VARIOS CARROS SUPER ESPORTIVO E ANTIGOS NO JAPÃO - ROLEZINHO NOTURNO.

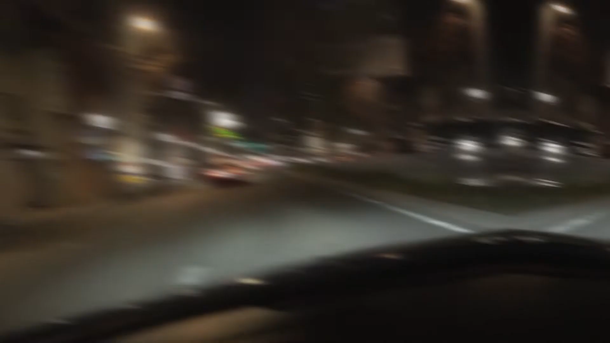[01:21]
Aí, rapaziada, durante a gravação de take aí, ó, quem que tá fazendo companhia com a gente. Ah, tá, que valeu. Será que nós vamos tomar em quadra? Hã? Tomodachi. Vamos ver. Aí, rapaziada, no centro aqui de Nagoya aqui. Olha os carrinhos esportivos. Bora, Johnny Cole. Aí, ó.